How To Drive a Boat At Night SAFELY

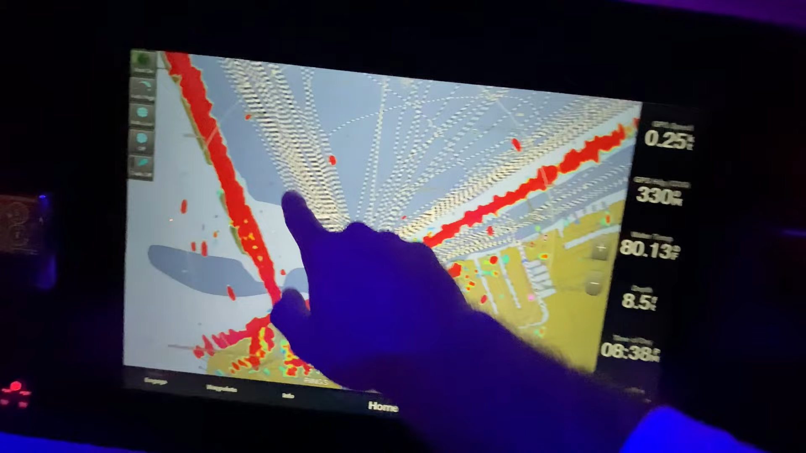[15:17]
you know with the land is the chart shows those land there's the bridge here here's Mary Island however you can see like
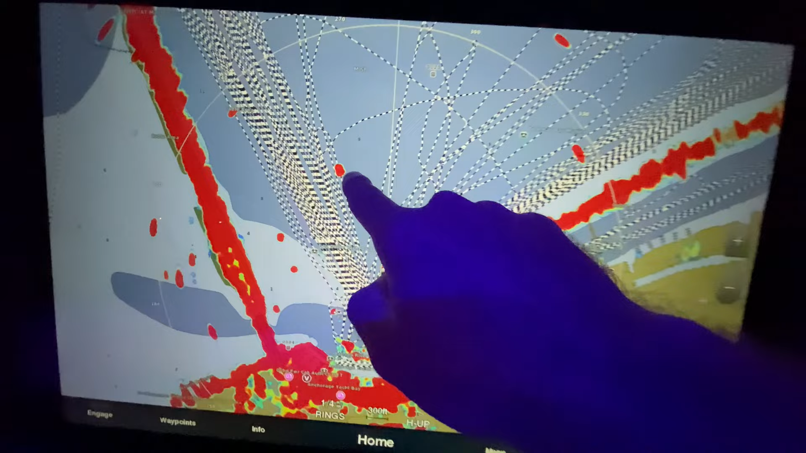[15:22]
this spot here that is that sailboat there's nothing on the chart the chart showing that that's just water
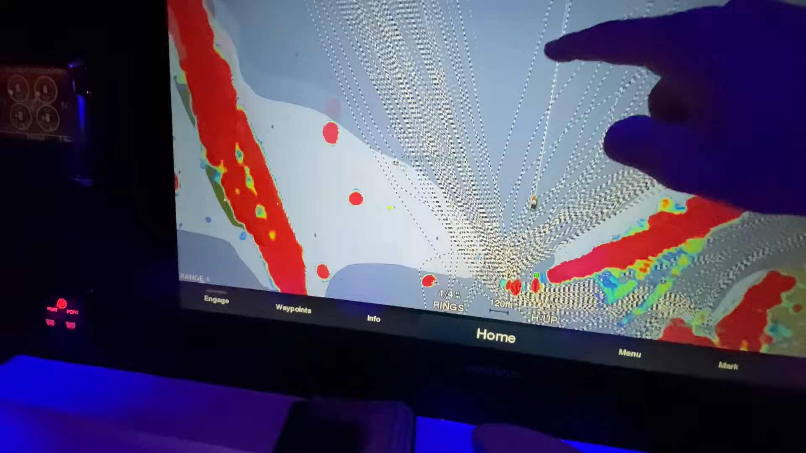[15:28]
these are no wake signs which are not marked on the chart I know that because I'm from here but
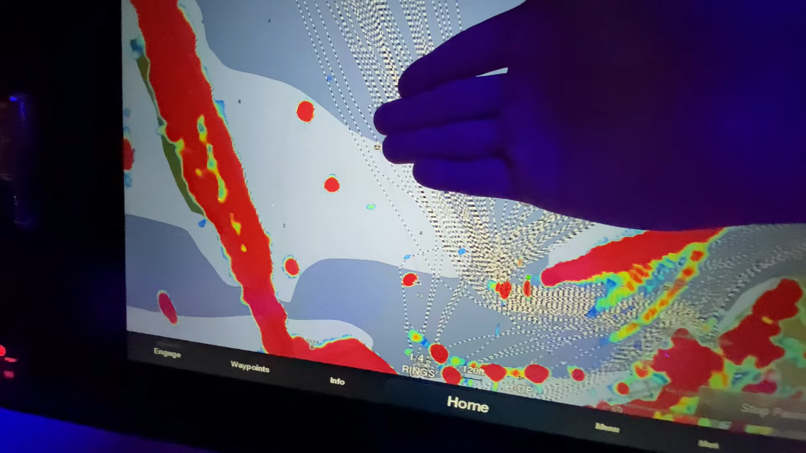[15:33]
again stuff like that where there's not a marking on the chart but your radar is picking up something
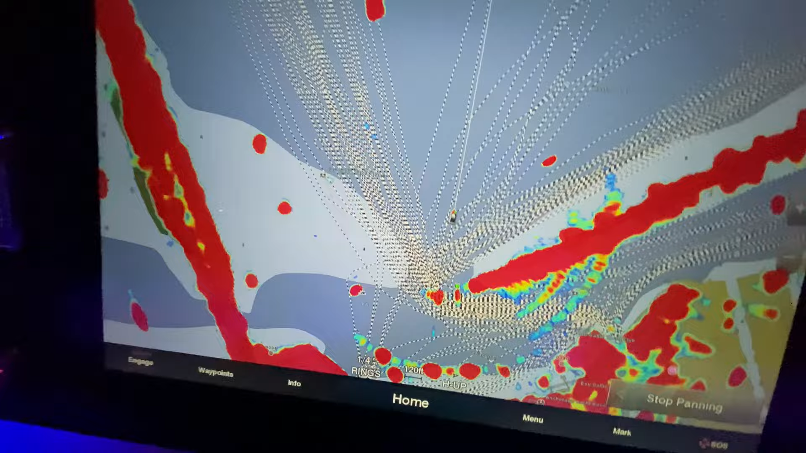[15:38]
that's an area where you're gonna want to kind of stay away from steer clearer than usual because that's
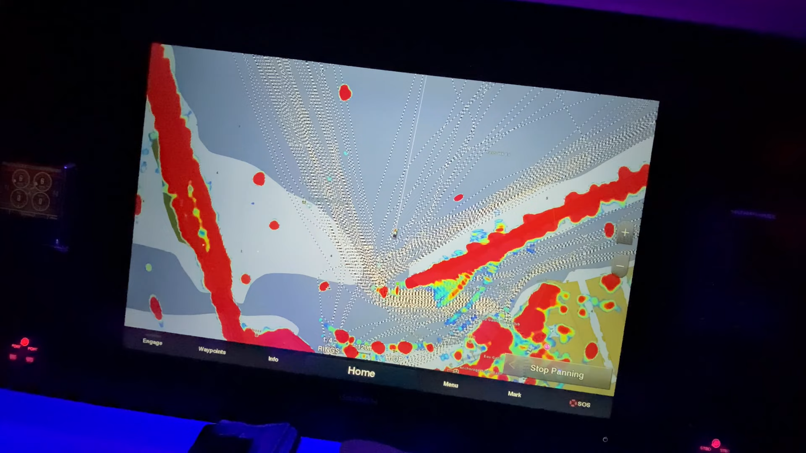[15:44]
a situation where you don't really know what it is or kind of if there's a line coming off of it or what it is if it's something marked like this like land you're pretty safe getting you know as close as if you're comfortable because
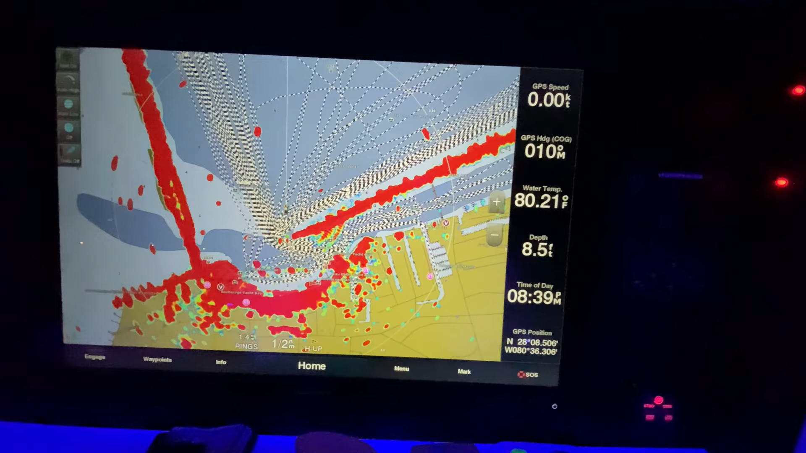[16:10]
kind of comparing your chart and the radar and again with mono radar as you can see like this is the shape of a